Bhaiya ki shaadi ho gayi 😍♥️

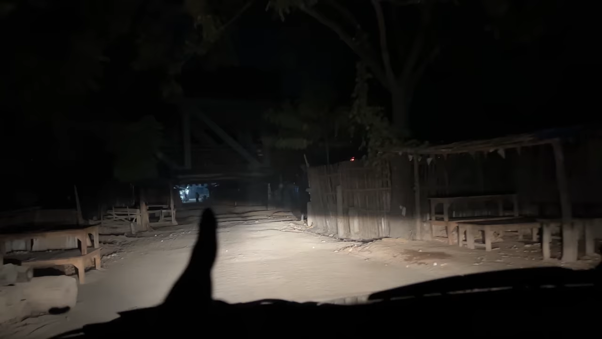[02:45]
देखो ये वही वाला ब्रिज है, दिन में जो दिखता है अलग और रात में कुछ ऐसा दिखता है। हाँ ये हुई ना बात, मैं लाइफ में पहली बार आ रही हूँ।